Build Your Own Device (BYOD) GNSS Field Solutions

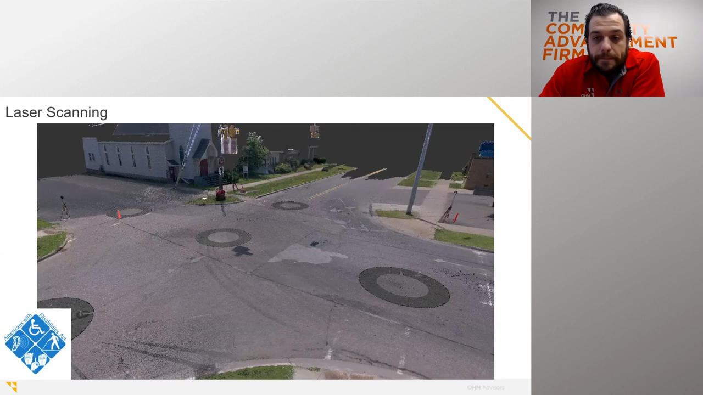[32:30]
We tested the EOS with our traditional survey markers, as seen here in the picture, and our EOS units came back to be within a hundredths of an inch, which was super tight. What about thermal infrared flights from your drone? Here's one of our drone flights where we shot infrared.